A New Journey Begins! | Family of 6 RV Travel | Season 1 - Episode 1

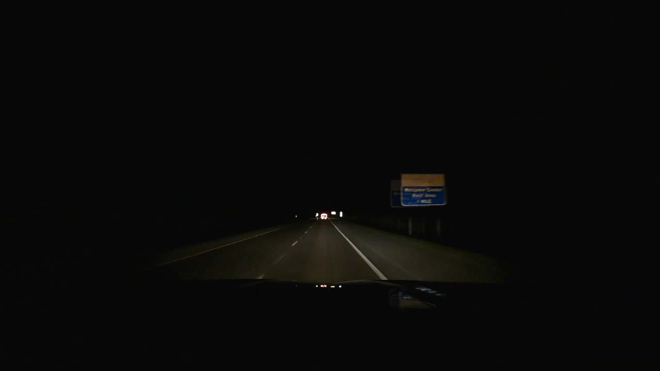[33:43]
well 12 30 in the morning we made it to missouri just over the border what 20